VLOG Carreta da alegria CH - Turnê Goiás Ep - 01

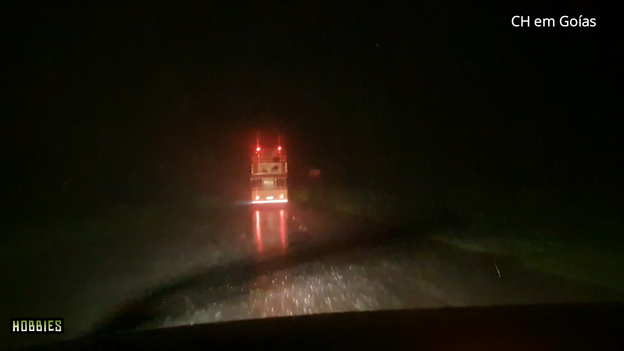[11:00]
Aquela chuva Não pode enxergar Quase nada Aí ó Esse aqui é o ABR A pintura já era Não tô vendo nada Aqui Aí vamos seguindo aqui Bem devagarzinho Pra chegar bem O tempo já era Nem estamos Bota no desse lado